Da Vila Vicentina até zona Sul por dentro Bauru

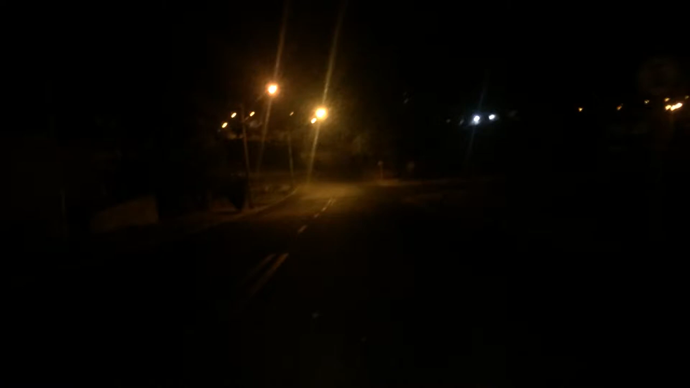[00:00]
E aí por que e isso porque aqui era um bar bonito em um bar fechou o que que não fechou nessa pandemia também né Opa agromeração galera agromeração